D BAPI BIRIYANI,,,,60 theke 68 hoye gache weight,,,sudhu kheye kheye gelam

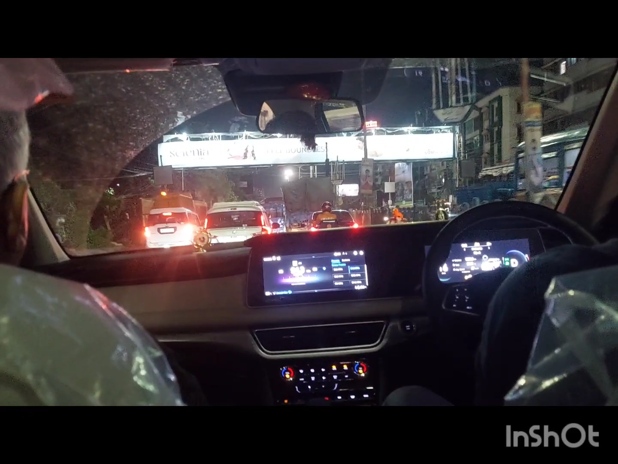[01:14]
ওখানে যে তোমার মধ্যগ্রাম দেওয়া হয়ে যায় মানে সত্যপুর দিয়ে ঢুকে, আর হচ্ছে তোমার যে চৈতন্য মূর্তিটা আছে ওর পাশ দিয়ে যাওয়া যায়।
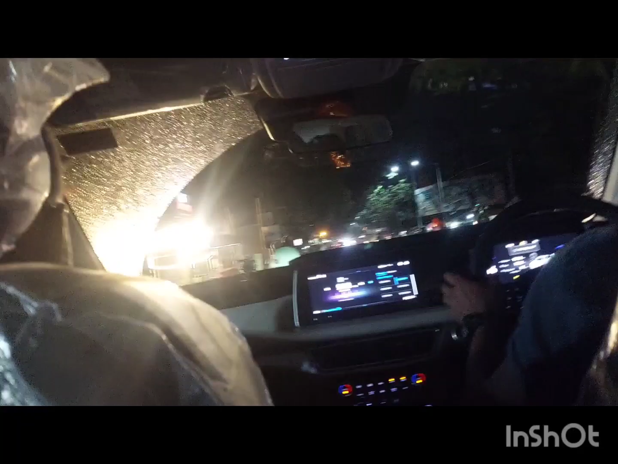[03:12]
রাস্তা এত জঘন্য, এত জঘন্য কী বলবো, এটা যেমন মরক্কোর বলা ভাষা।